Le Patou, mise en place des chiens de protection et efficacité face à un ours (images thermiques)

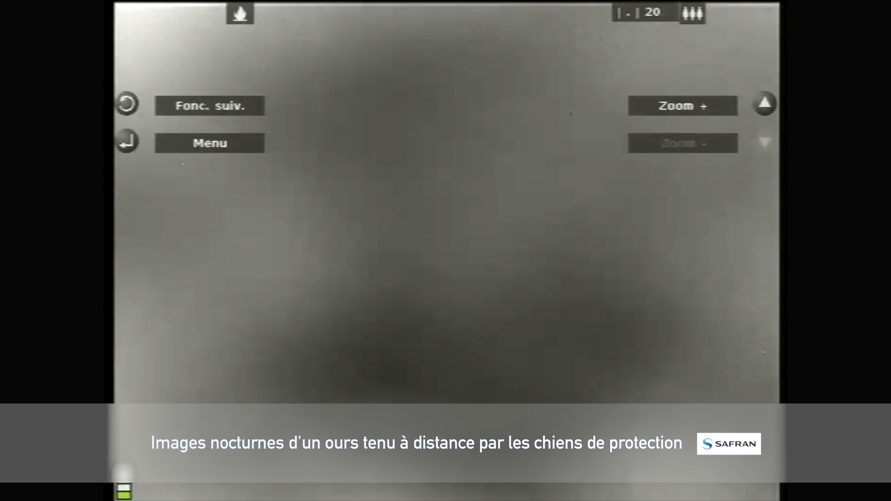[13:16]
Toute la meute ne part pas sur l'intrusion qu'il y a sur le troupeau en fait.
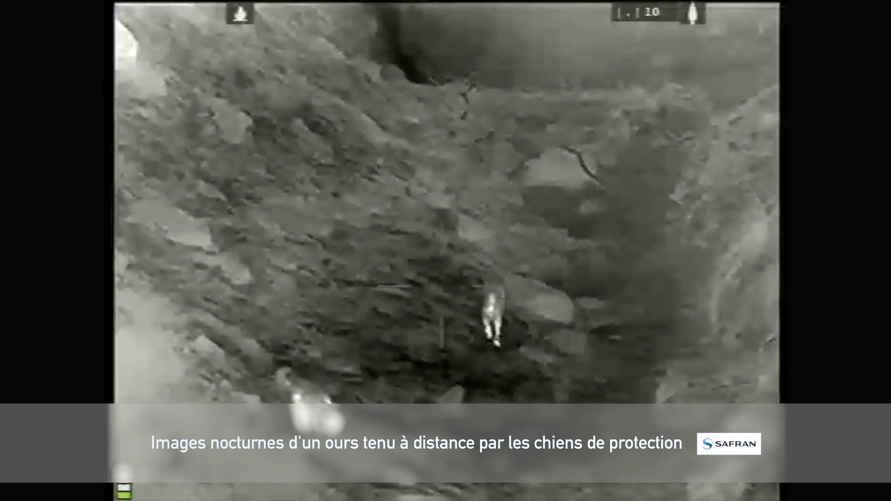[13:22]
T'as un chien qui va partir plus au-devant, ça fait comme une ligne quoi. Et après, t'as les chiens qui vont s'écarter sur le troupeau et qui vont faire un front quoi.
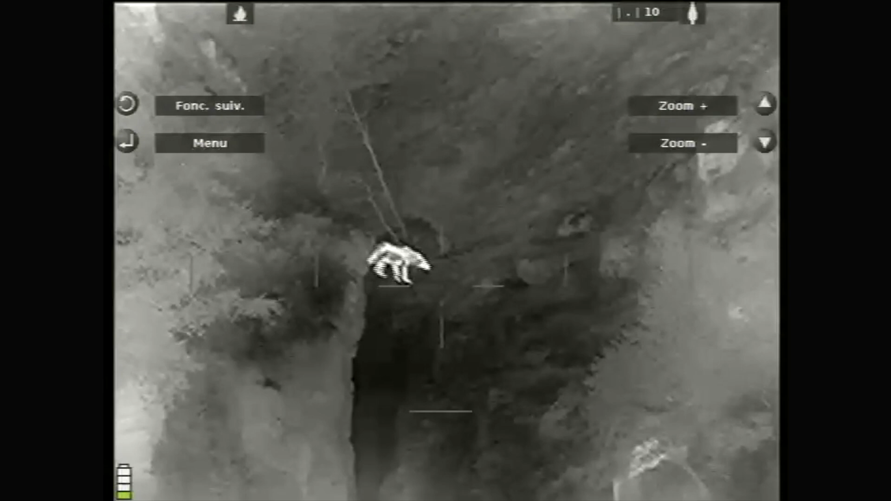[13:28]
D'accord. En fait, c'est un travail d'équipe, ce n'est pas un chien.
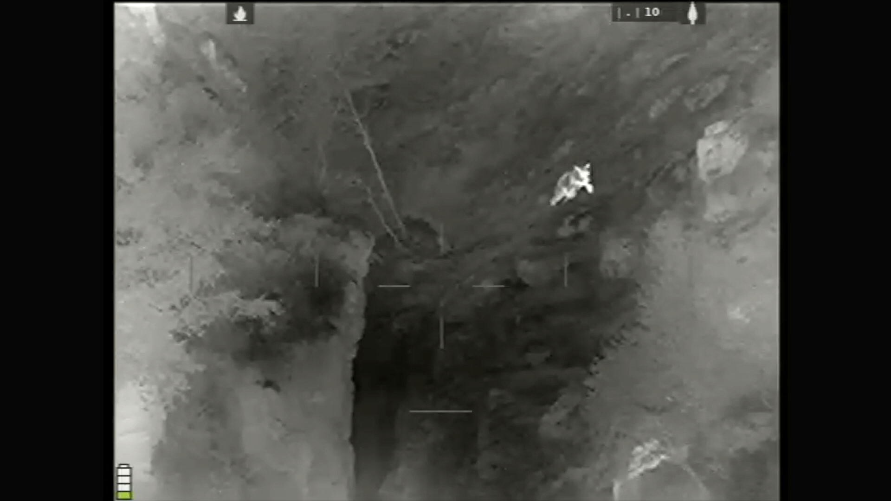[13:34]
On parle de l'individu, mais c'est vraiment un travail d'équipe quoi. Les six fois même quoi. Ah oui, oui.
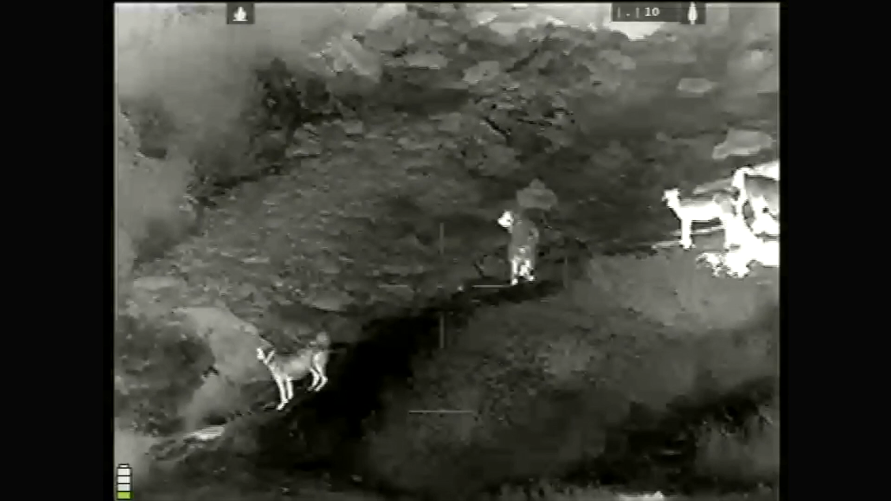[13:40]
Bon déjà, le troupeau doit être bien regroupé et c'est à ce moment-là où les chiens
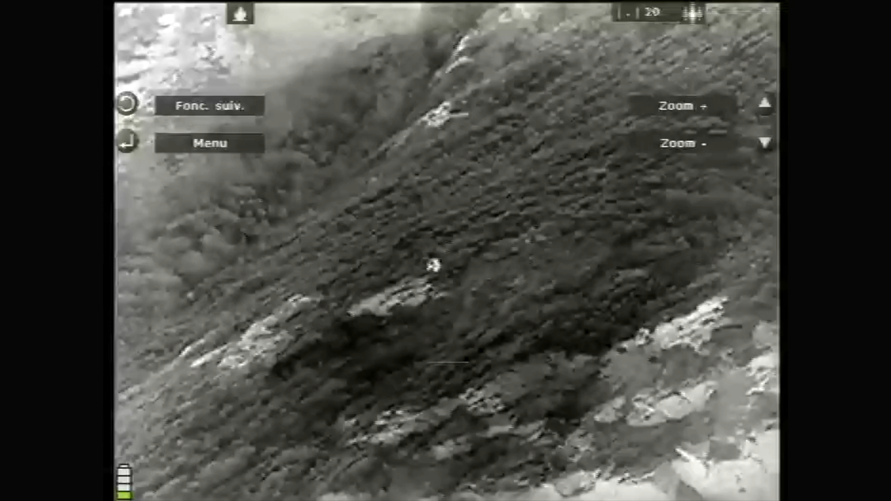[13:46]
vont se positionner dans le troupeau ou aux abords du troupeau.
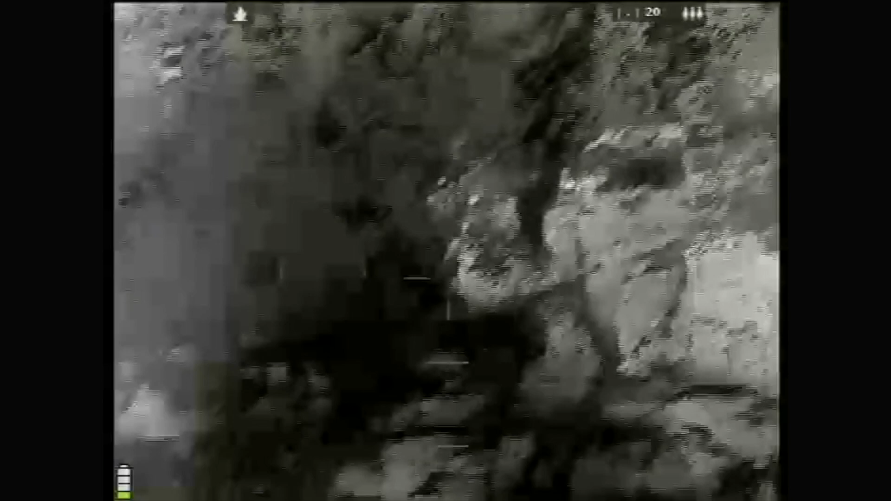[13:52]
Et c'est vrai que quand on a l'ours qui veut venir prédater,
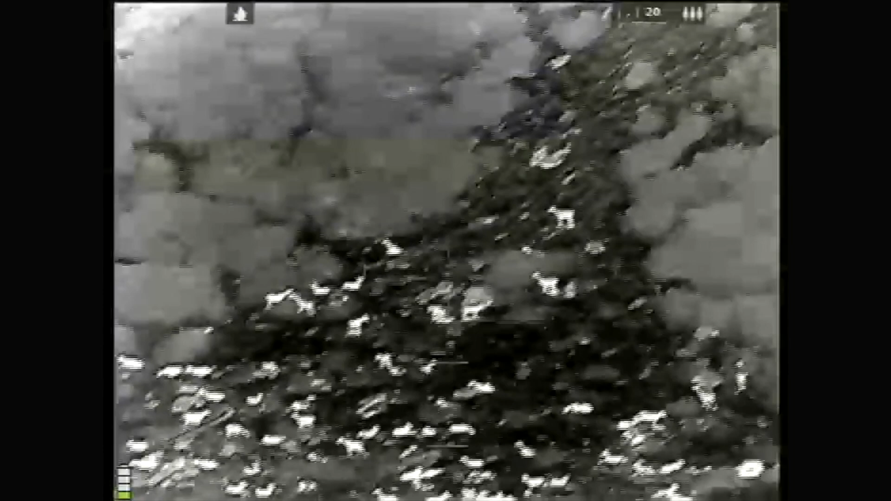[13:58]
on va vraiment avoir toute une disposition des chiens.
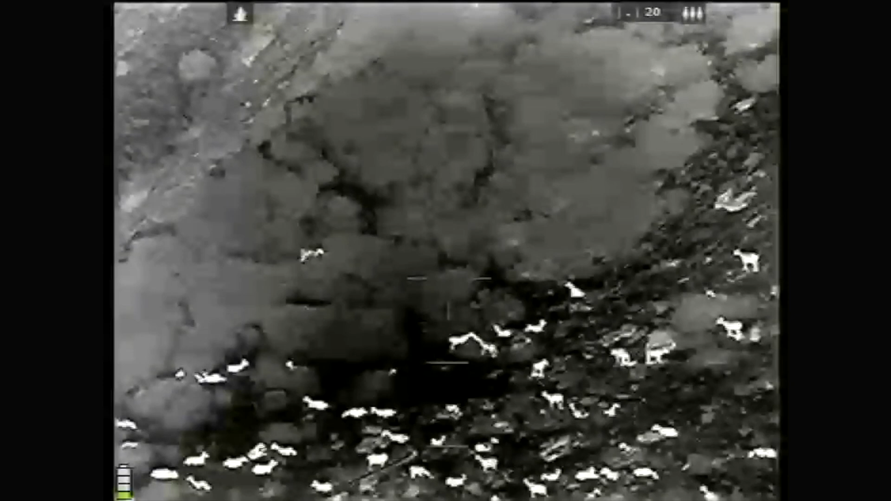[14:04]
Déjà, il y en a certains qui vont bien, qui vont alerter sur le stimuli et d'autres qui vont rester dans le troupeau et ils vont se relayer. Ils travaillent vraiment ensemble.
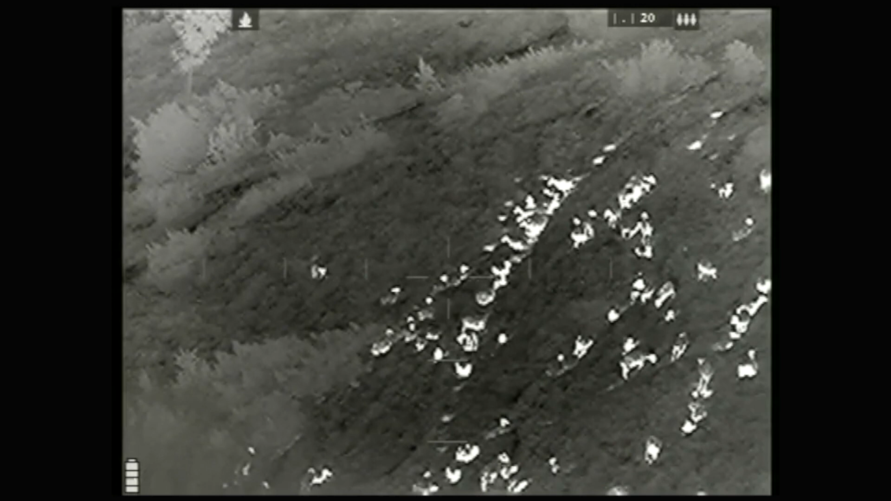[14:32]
aux abords des parcs que quand on a des sangliers ou des chiens ou différents stimuli qui vont vouloir venir
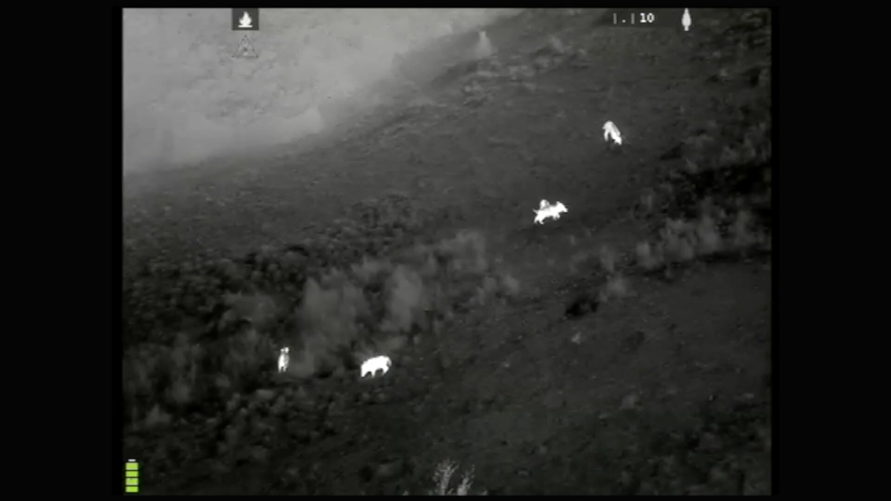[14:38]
perturber la quiétude du troupeau. Et c'est à ce moment-là où le chien, en fait, il va marquer son naturel.
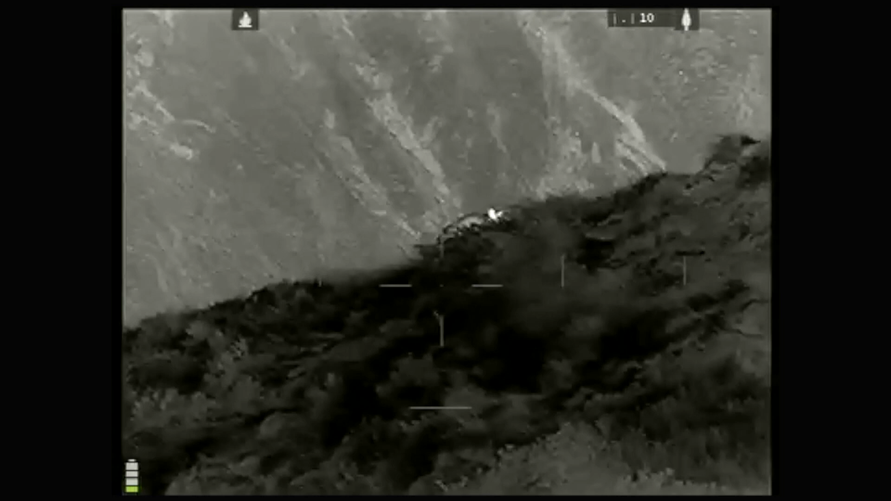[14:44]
Finalement, il va alerter, il va aboyer,
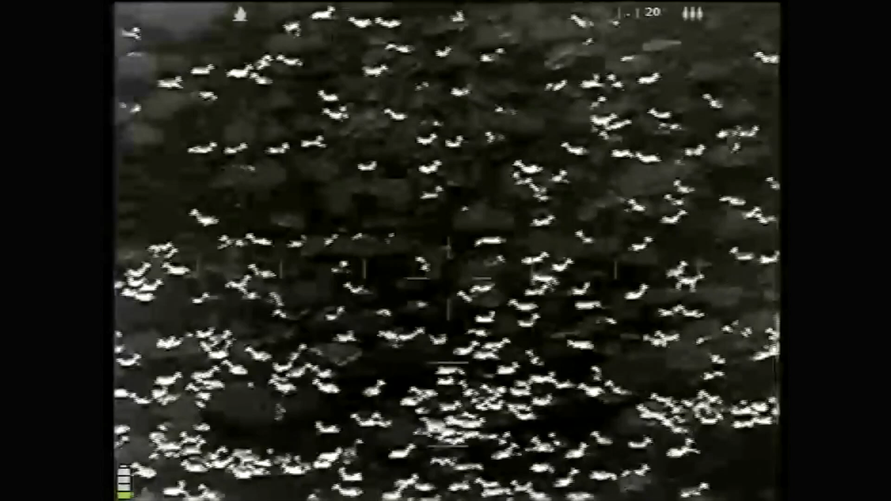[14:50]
il va s'interposer entre le troupeau et le stimuli et on va avoir un chien qui va être efficace.
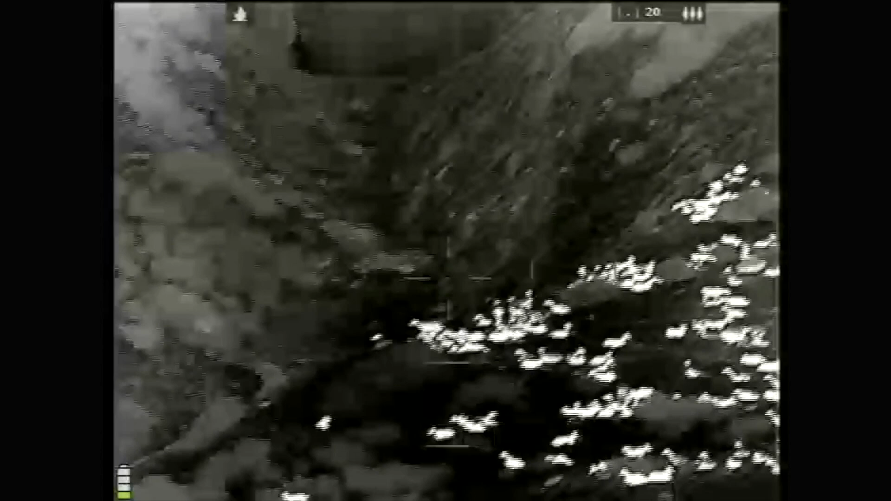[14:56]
Son rôle, ce n'est pas d'aller au contact, mais c'est d'intervenir et de montrer sa présence.